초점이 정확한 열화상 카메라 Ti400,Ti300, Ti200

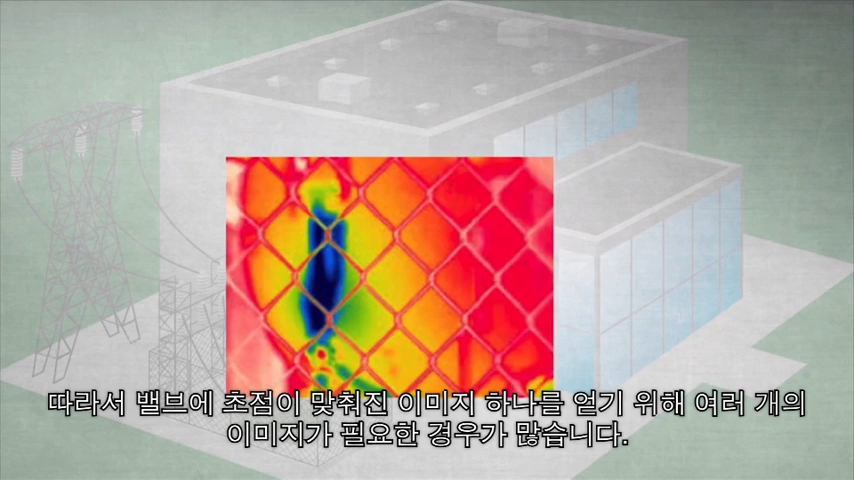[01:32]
focus on multiple images are often needed in order to get one that
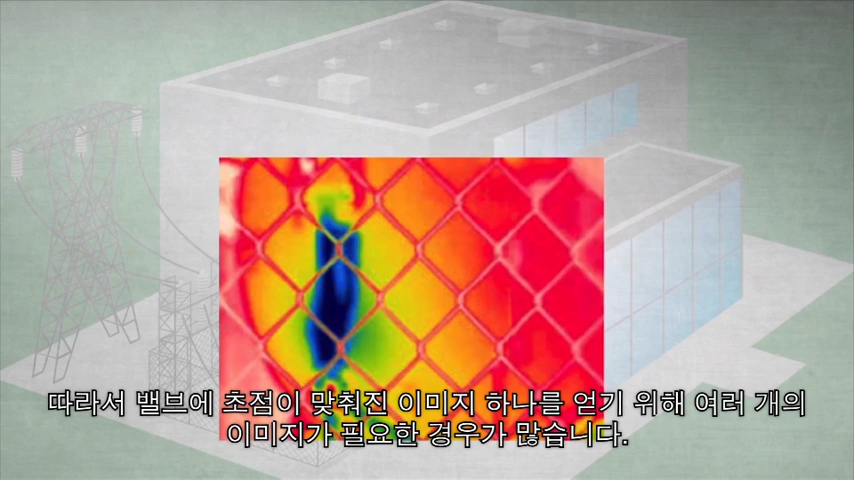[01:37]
will focus on the valve if it will at all announcing
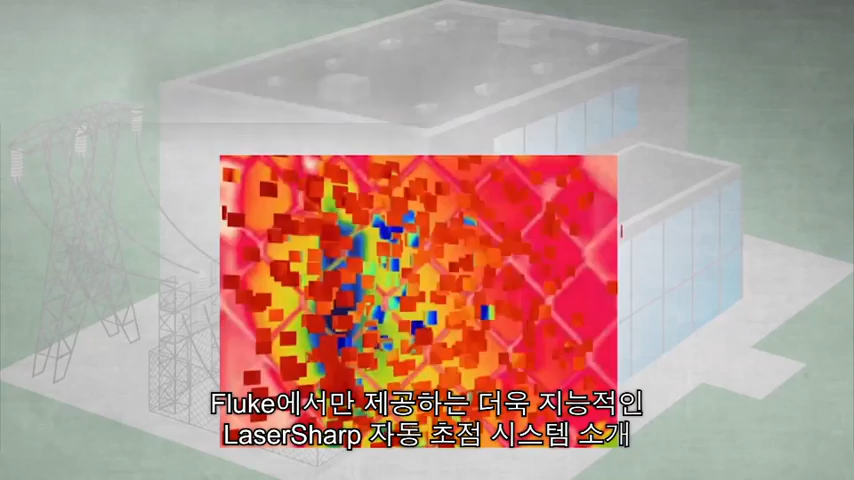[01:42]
a more intelligent autofocus system laser sharp autofocus
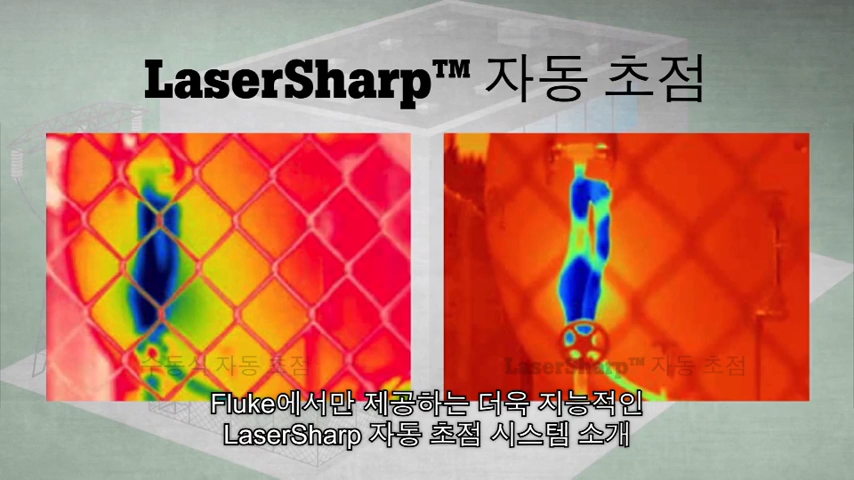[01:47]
available only from fluke laser laser sharp autofocus tells you exactly where you are focusing it uses a laser